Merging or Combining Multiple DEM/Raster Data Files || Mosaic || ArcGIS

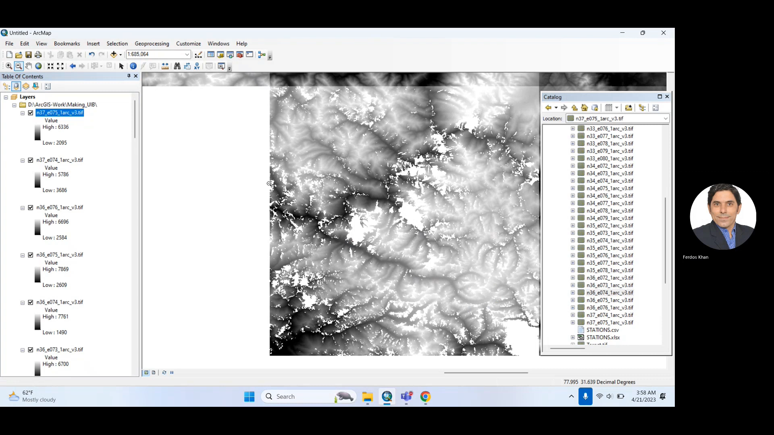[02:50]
upload all these files to here okay and it's now come out this how it look like okay i still it's huge and it's i guess further zoom out
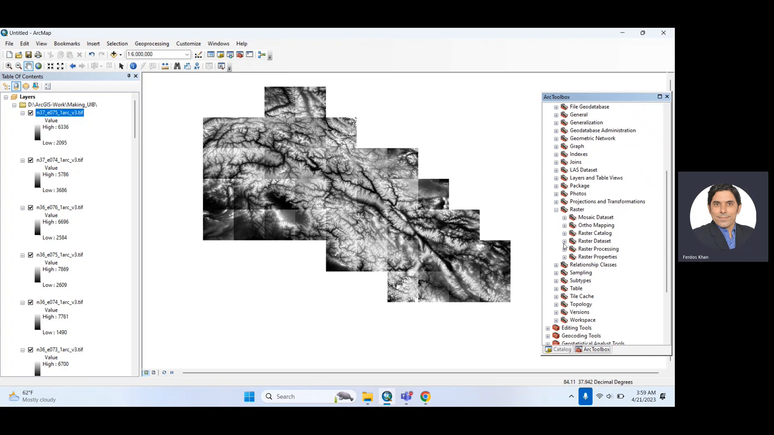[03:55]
and then to raster data set and then to mosaic double click on mosaic you will see input raster and now
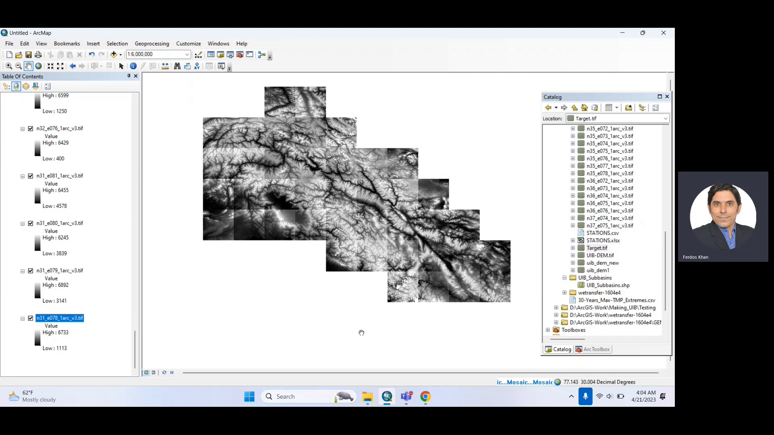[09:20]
uh i think it will take some time different on the specification of your machine and data how much data you are dealing with okay and now we completed the mosaic process and you can see it is quite obvious that this is now look like in the shape of the tiles uh this now look like this a single file and this mean that all these styles are now combined in a single file using the mosaic
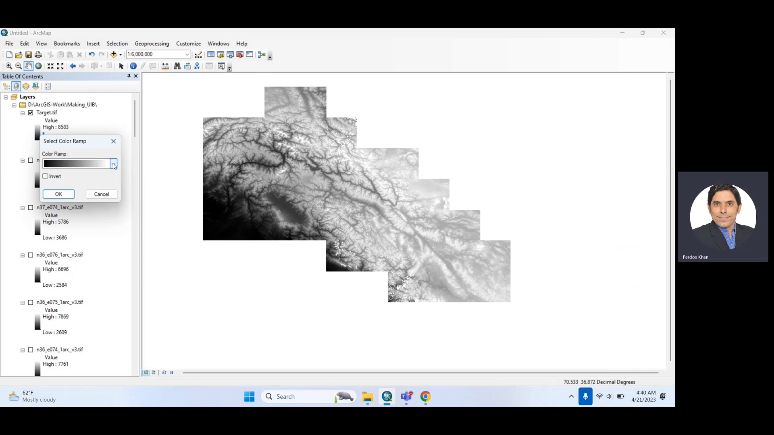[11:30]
It is a single file. OK, now you can just change the color if you want and you can do. You can use this file. You can just try to this. Okay, so this is you can give different colors current your interest. You can use this file now. For clipping purpose to clip to mask. You can you can clip the data according to your shape file because this is OK. This is a general file which is called the upper distribution. But it's a lot of things which are not a part of the upper distribution.
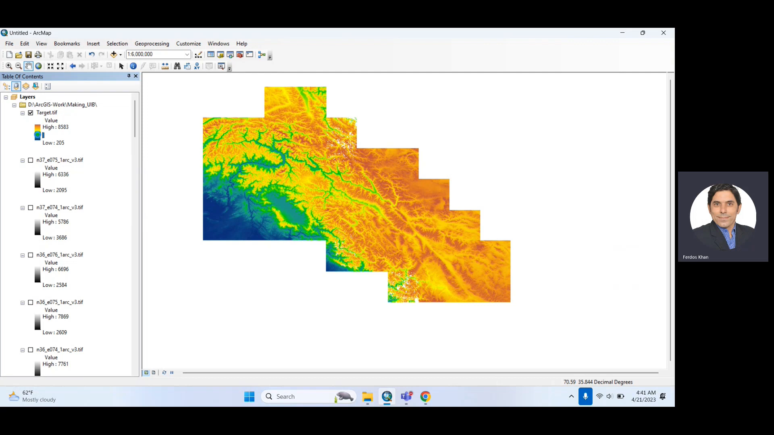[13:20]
OK. I just want to see one color. Might be this one. Let's see. Yeah. Let's do like this. And if you click. Uncheck the inward. Then it should be. It should look like this. So this is all about the mosaic. For mosaic, you need dim data and the shape of the tile. For the. Area of your entrance. If you can download. From us. Just use art explorer are from any other source for free. And then you need. To.